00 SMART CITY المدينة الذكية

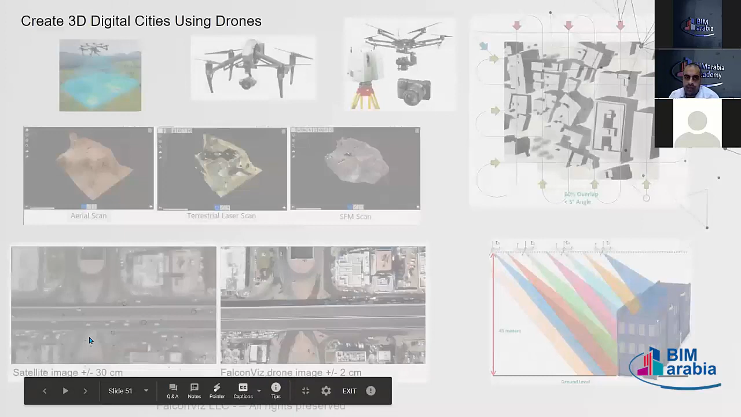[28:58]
ده صور. يعني في ناس كتير ممكن تكون اشتغلت في موضوع المباني، وفي ناس اشتغلت في موضوع المدن. فاحنا بنبدا بقى نعمل للمدينه كلها بحيث تساعد الراجل اللي هتاخد قرار، بدل ما يقول لك ايه انا عايز اعمل كوبري من هنا لهنا. طب بناء على ايه؟ ايه الانفورميشن اللي عندك اللي خدت على اساسه ان الكوبري ده هيحل المشكله؟ طب تعالى نعمل محاكاه ونشوف هل الكلام ده هيحل ولا لا. انا عايز اقفل الطريق دوت، هل الطريق ده لما يتقفل هياثر ولا مش هياثر؟
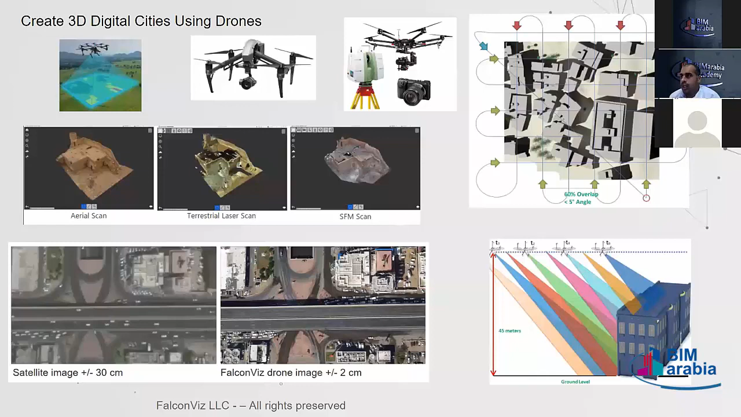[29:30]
يعني في احد المدن قال لك انا المصرف مثلا بتاع المياه او كده انا هقفله، لما جت المطره بعد فتره عملت مشكله وغيرت المكان. طب هو خد القرار انه عايز يقفله لان في زباله، طب احنا كنا ممكن نشيل الزباله. تمام. طيب ده هنا برضو بناخد صور اهيت.
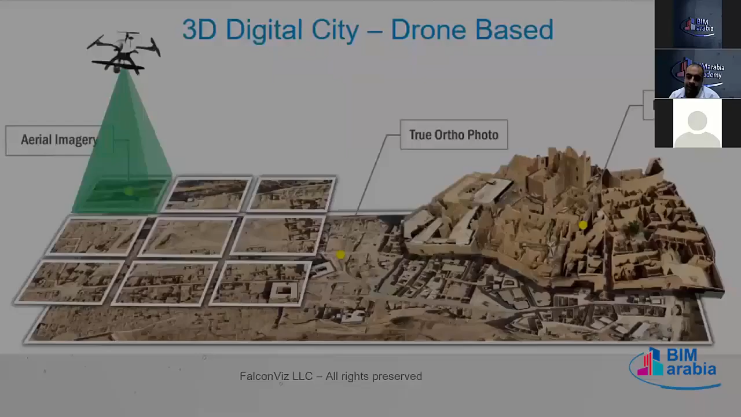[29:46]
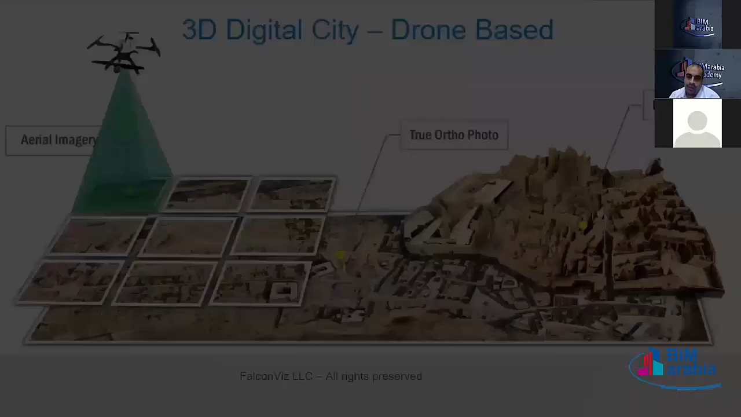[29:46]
عندنا بعض البرامج اللي ممكن نشتغل بيها. في عندي مثلا الاجهزه دي من توب كون مثلا، طبعا في بدائل كثيره، انا مش بعمل دعايه لشركه، بس انا بقول لك بعض الامثله. في برنامج حلو قوي البنتلي، كونتكست كابتشر بيبدأ يجمع المعلومات دي كلها بحيث ان هو يبقى عندي موديل موجود،